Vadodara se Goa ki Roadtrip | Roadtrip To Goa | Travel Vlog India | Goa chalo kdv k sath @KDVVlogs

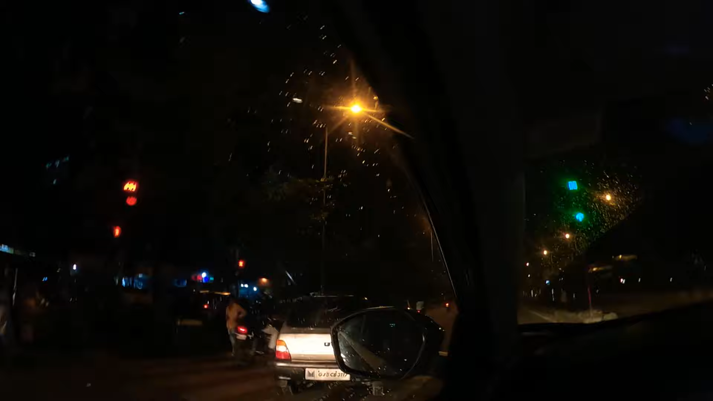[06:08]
ये देखो, अगर गाड़ी ऐसे चलानी हो ना उतर के तो ऐसे चलाते हैं गाड़ी।
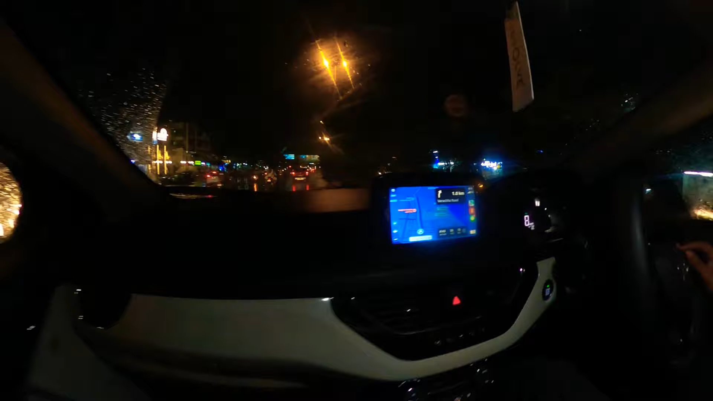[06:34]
अभी भी देखो 32 मिनट दिखा रहा, अब थोड़ी कम हुई ब्रिज चढ़ने के बाद।
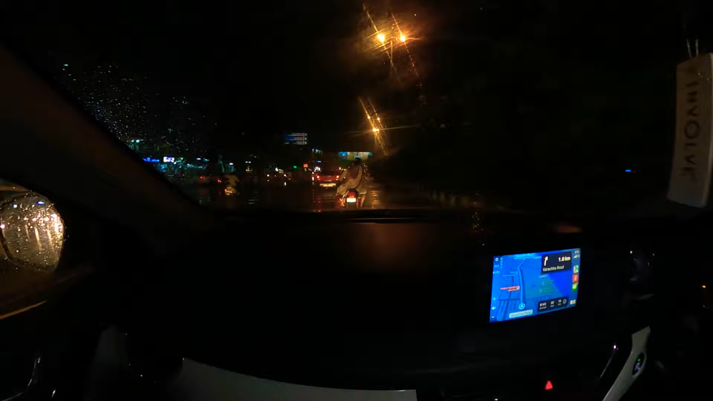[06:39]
ओके, वहाँ न्यूजीलैंड में एकदम खाली रास्ते पे चलाने के बाद इधर खाली रास्ता ना मिलने के बराबर है।